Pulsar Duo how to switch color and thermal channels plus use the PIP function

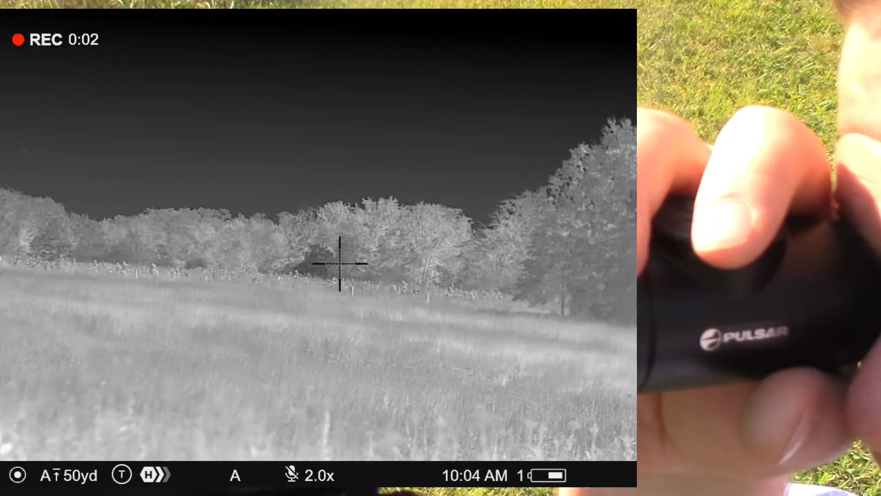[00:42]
And effectively what we're going to do to start off with is you're going to see where I'm in the thermal channel by itself. I can hit the short switching button back here at
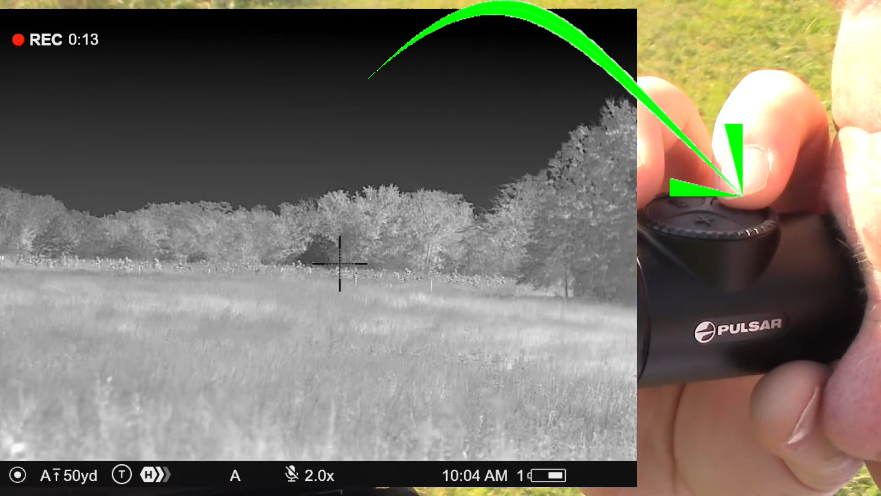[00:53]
the back to toggle between the thermal channel and the color day vision mode. And then likewise, if I do a long press on that button, I can, I can blend them so to speak.
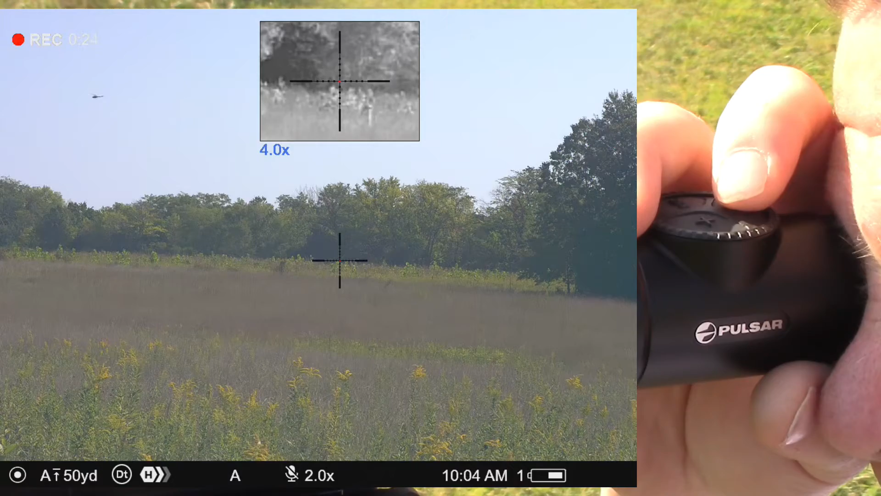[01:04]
So now I've got thermal in the upper channel, the little PIP window, and I've got color in the lower channel. Likewise, if I wanted to switch those, once I've activated that function, I just do a short press back here on the switching button.
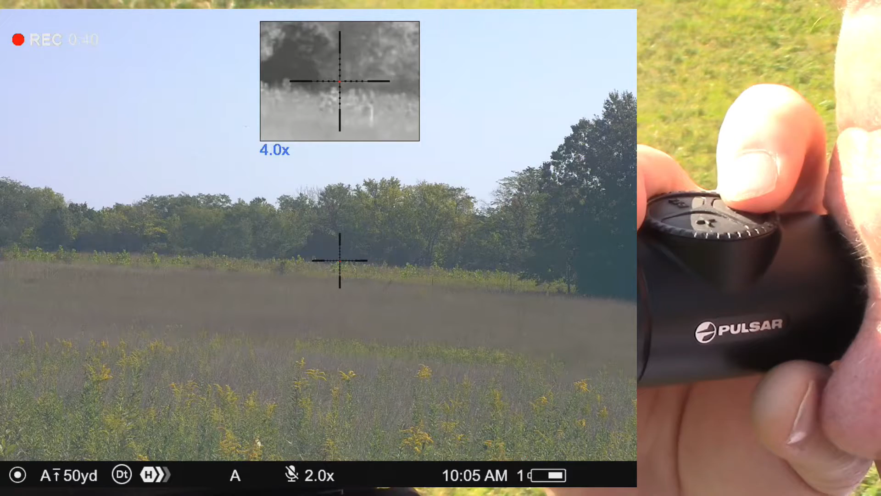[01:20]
And you can see where now I have color in the PIP window and thermal in the base screen.
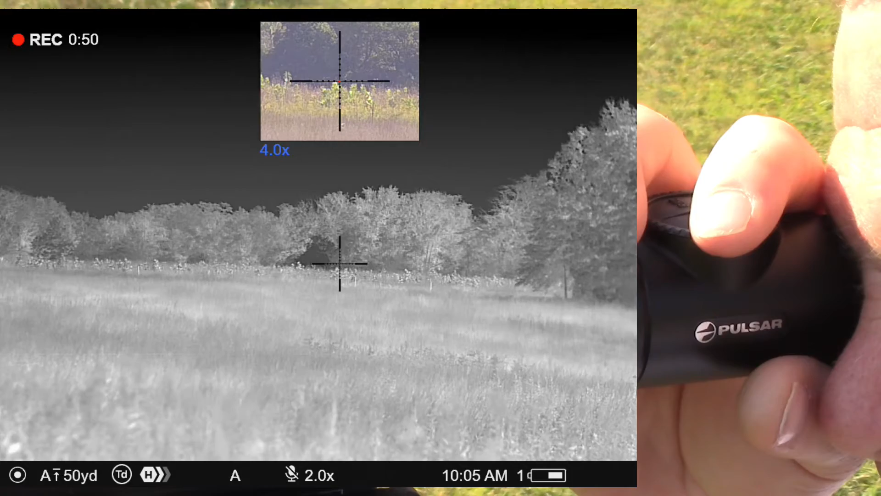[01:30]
The base screen is always going to be a little wider than the upper screen in the sense that because I've got the widest field of view possible there in that main screen and the PIP window has to be constrained a bit smaller, you have to have double the magnification in the PIP window. But that's okay because that's intuitive for the way that it's used to get better detail on those subjects that are a little bit farther out there.
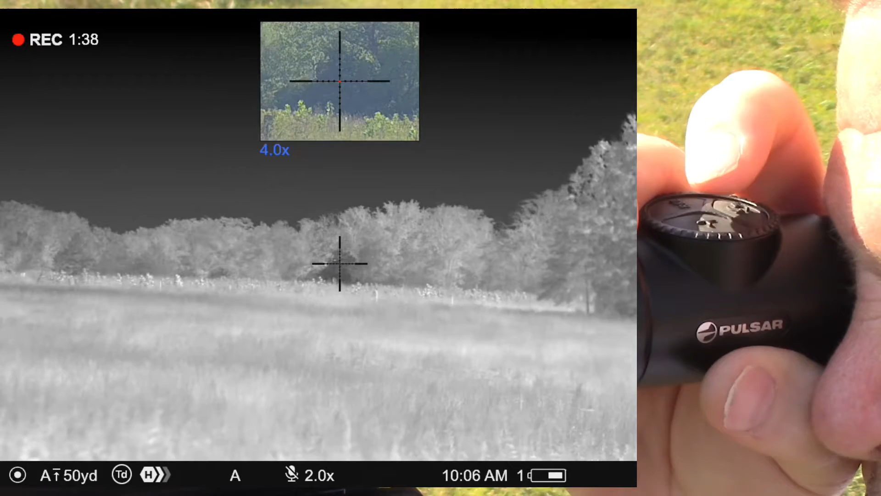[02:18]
If I wanted to zoom just in that color PIP window,
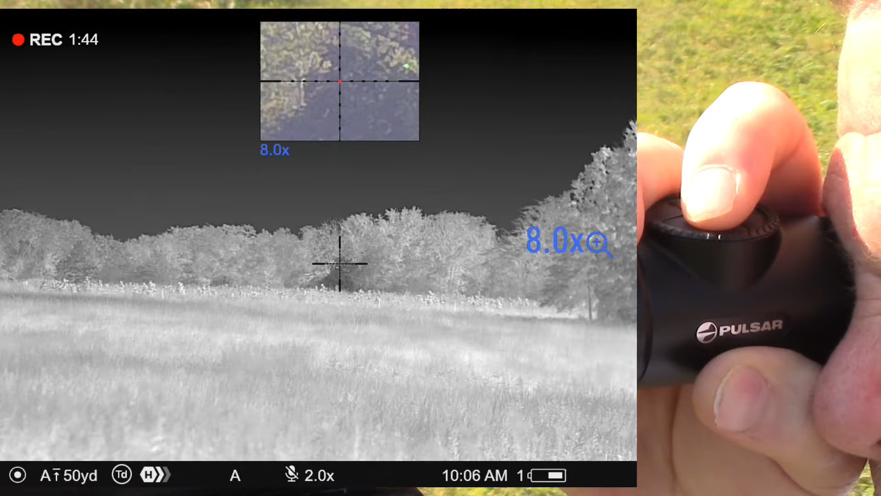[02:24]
then short presses up there are going to accomplish the same thing.
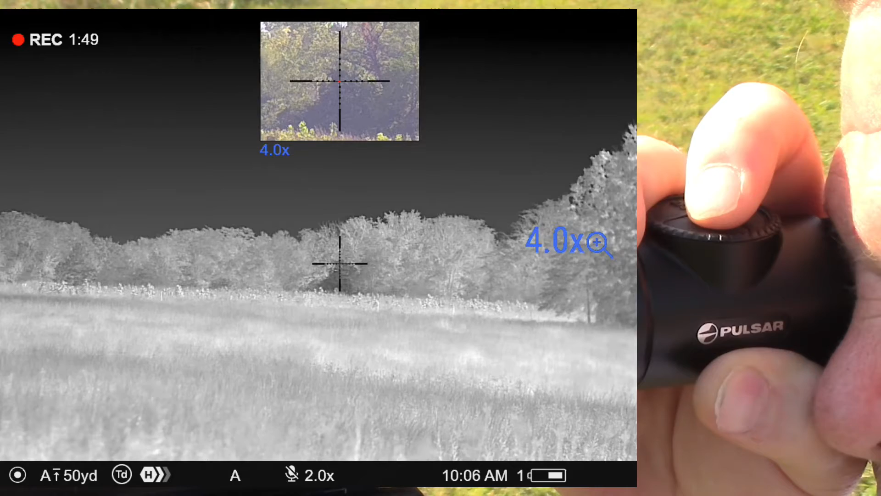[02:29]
If I want to smooth zoom, then I do a short press on the plus button and
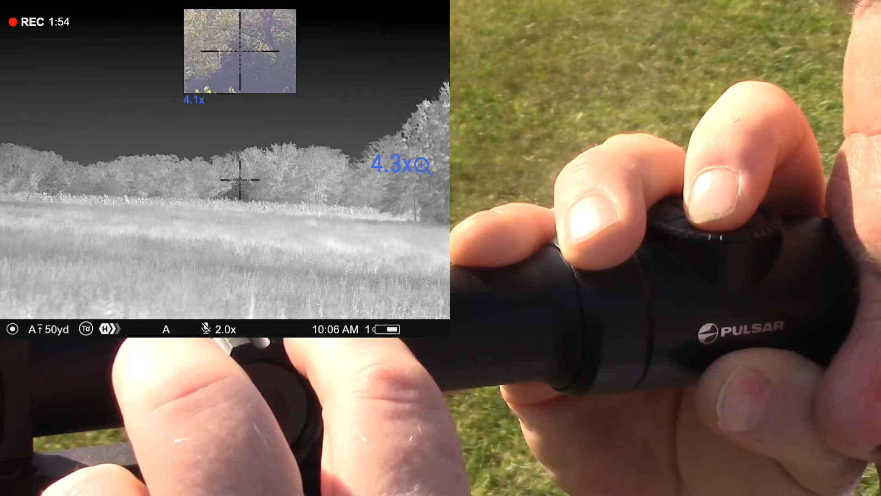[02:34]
roll the encoder by rolling the encoder.
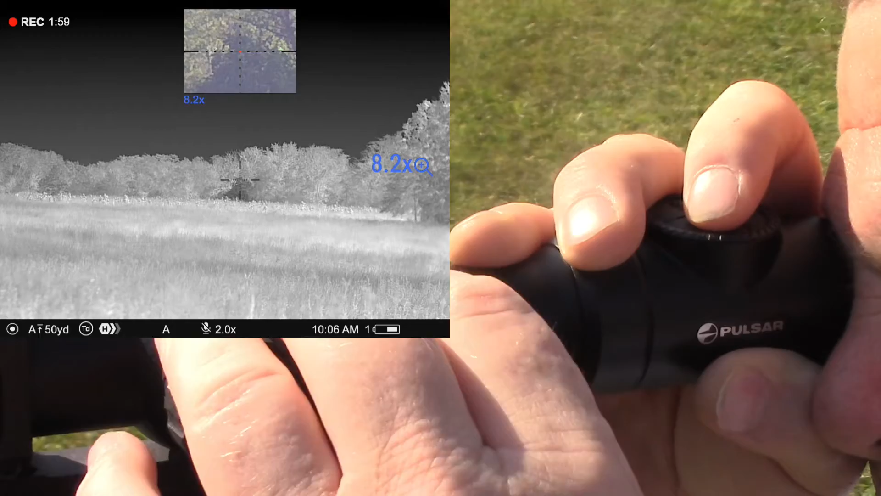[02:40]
While that's active, you can see there where I can adjust in 0.1 increments. So that can be handy sometimes if you don't want to take the values that the step zoom gives you,
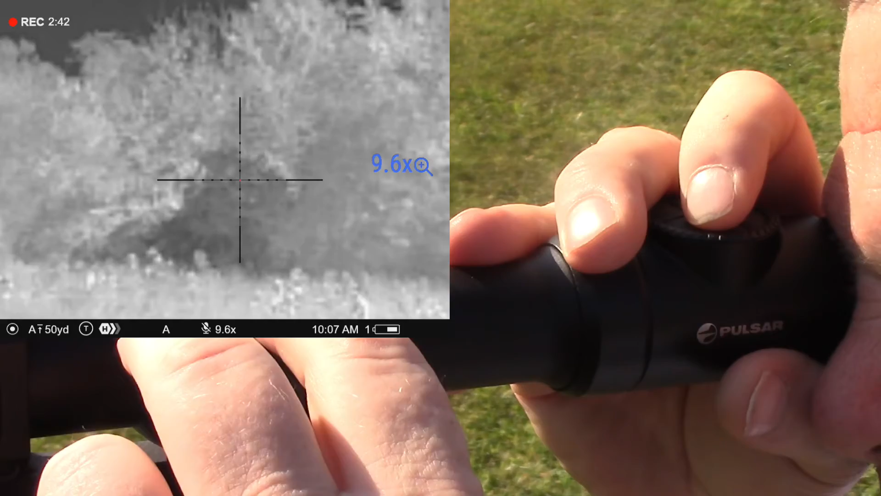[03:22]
which I'm going to do by doing a long press back here on the on the switching button when I've got it in the blended mode, then you'll see where my step zooms are 2, 4, 8, and 16. And likewise, you know, for at any point while it's active, I can start rolling the encoder to smooth zoom in or out. And then I can just take over again by step zooming from any point.